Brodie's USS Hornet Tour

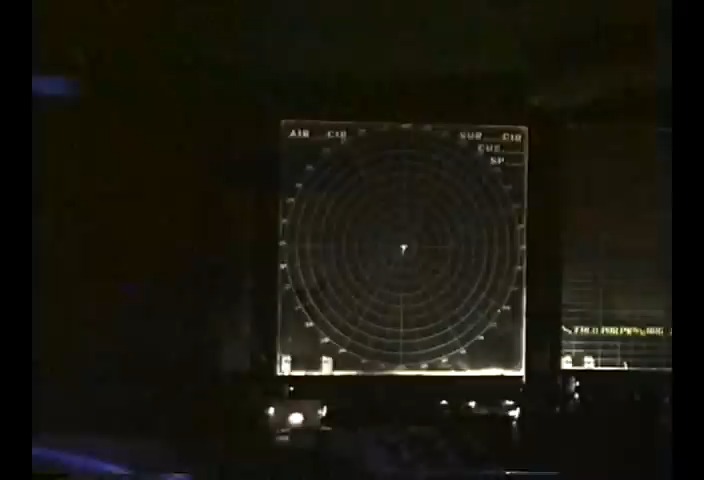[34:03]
We are now in the Combat Information Center referred to as CIC.
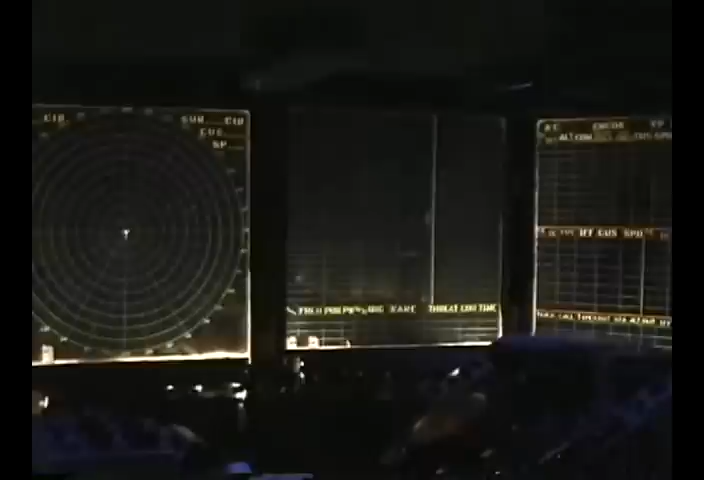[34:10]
It is the heart of the Hornet's combat activities. The function of the CIC is to receive data from various sources radar,
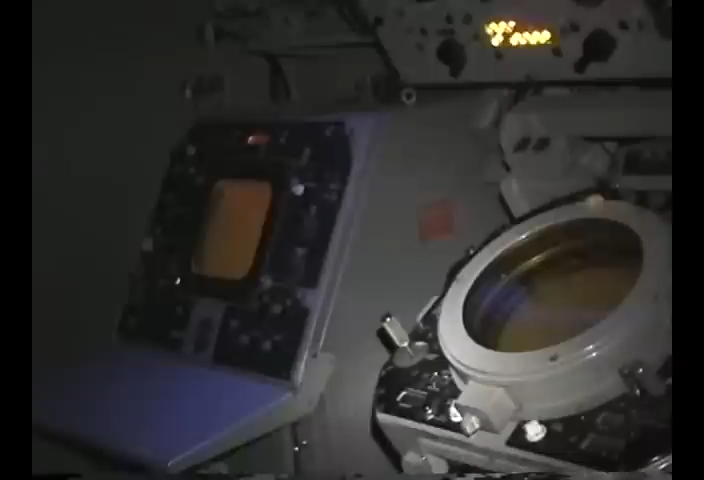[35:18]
And this is used to direct a Hornet's fighter aircraft to intercept attacking aircraft.
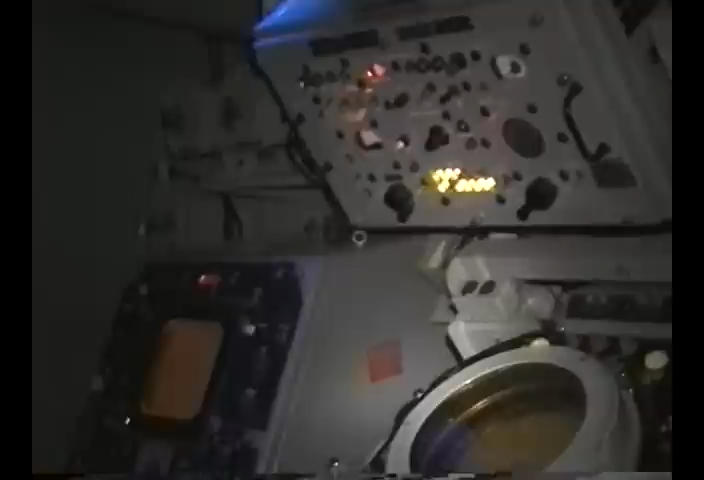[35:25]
The rectangular scope are radar repeaters